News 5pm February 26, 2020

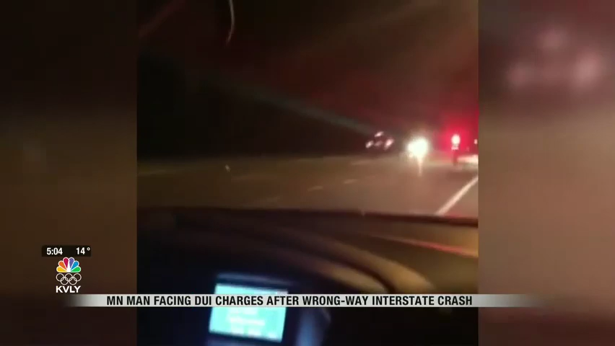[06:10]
It happened along I-29 near Manville around 9:30 last night.